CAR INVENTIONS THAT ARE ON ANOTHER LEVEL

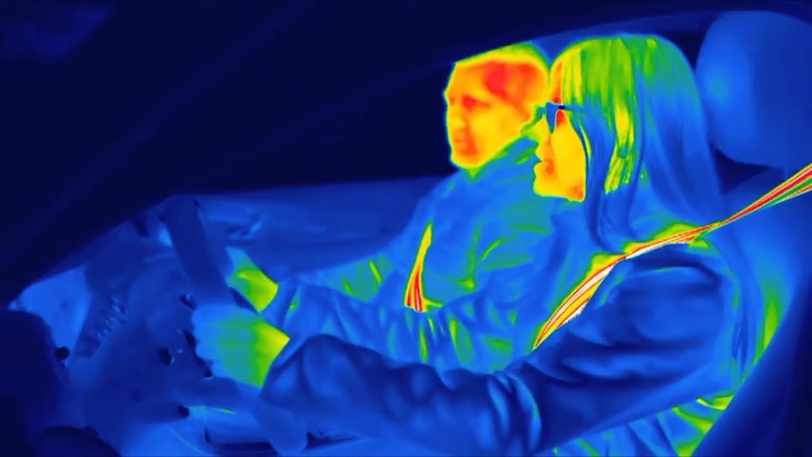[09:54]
All at no extra cost to your battery life.
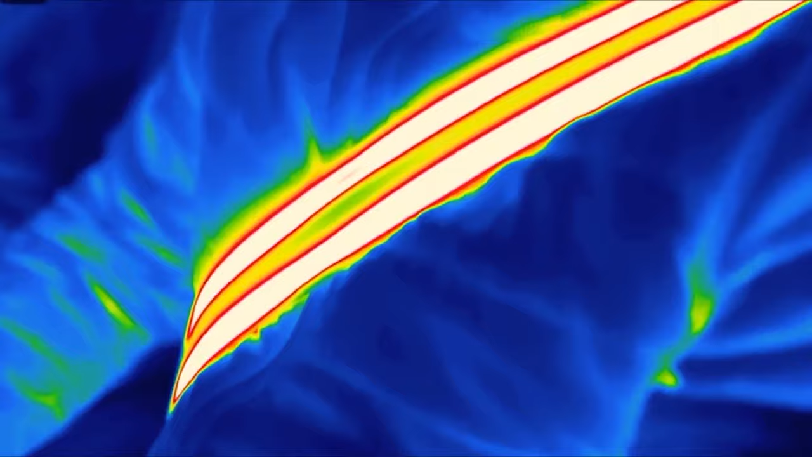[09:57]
They even made a heated seat belt that warms your upper body and pelvic area from the front.
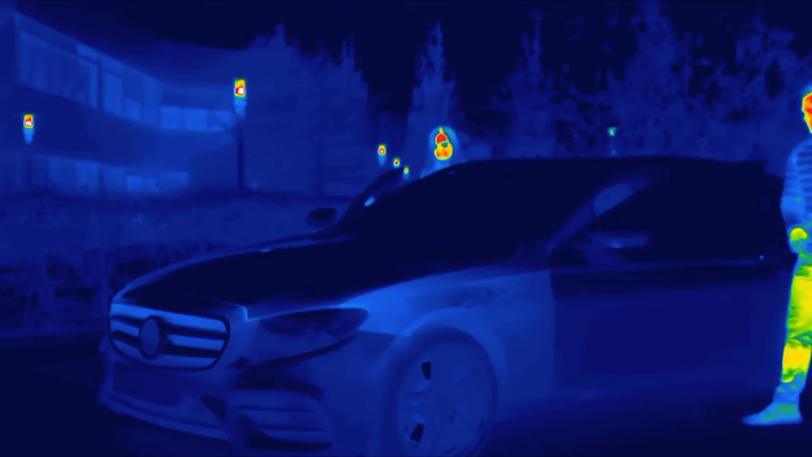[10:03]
When you combine this with heated seats, you feel cozy quickly.
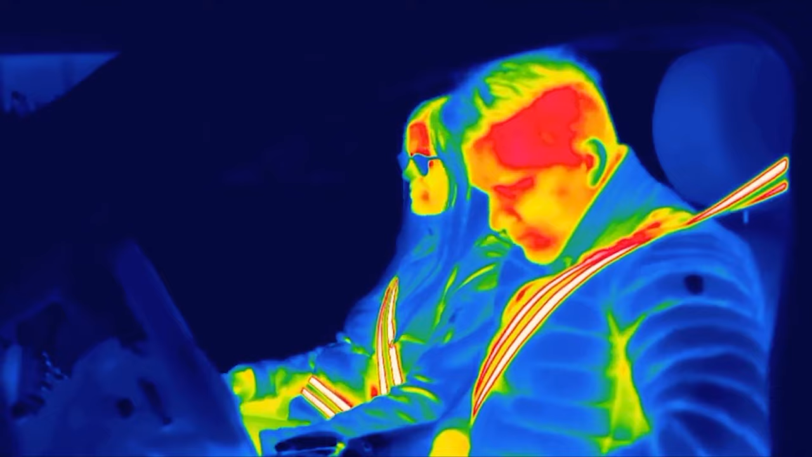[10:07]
The secret lies in tiny heating wires woven into the belt like threads,
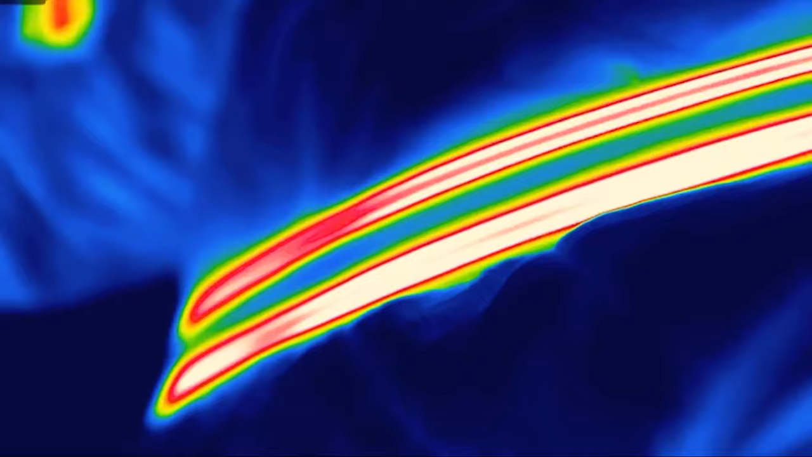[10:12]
and they're placed just right so they won't mess with the belt's safety.
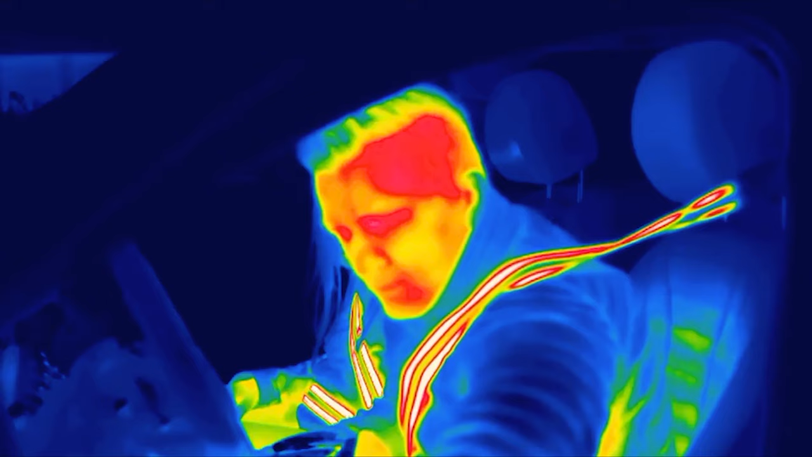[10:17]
These heated belts start warming as soon as you start driving.